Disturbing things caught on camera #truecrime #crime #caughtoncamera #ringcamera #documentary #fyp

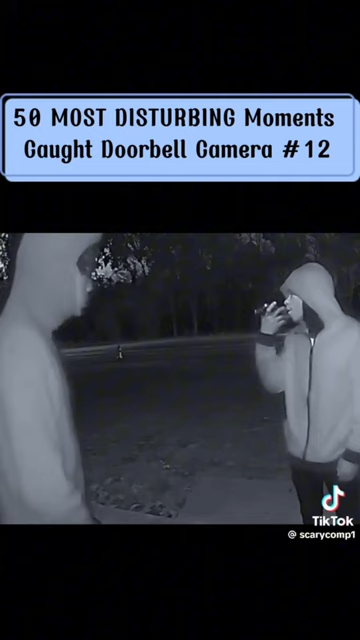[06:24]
What they lost was apparently their weapons. They knock at the residence and ask the man if they could go and search for them in the backyard, since they dropped them while running away from the police. Come here. Where you going? No, Dave. What's up?
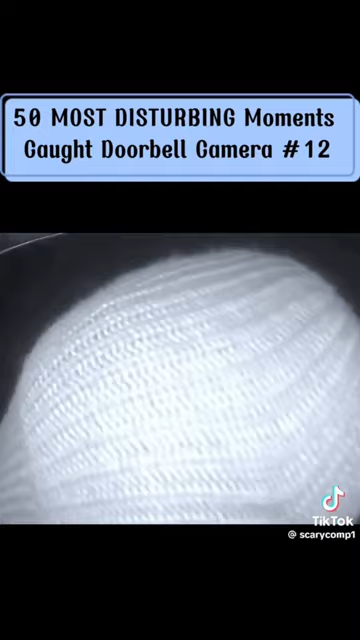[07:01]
What? I said, my brother done lost their guns in your backyard yesterday. They were running from the police. Can we look in your backyard to find them? The police was already went. Yeah, go ahead and look right quick. So we ain't know she be, bro. We just try to find our gun. Go ahead and look right quick.
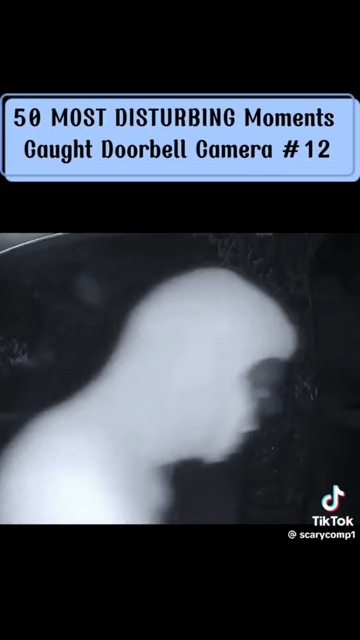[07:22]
I'm looking at something. The man asks them to search quickly and leave. They seem to head toward the backyard.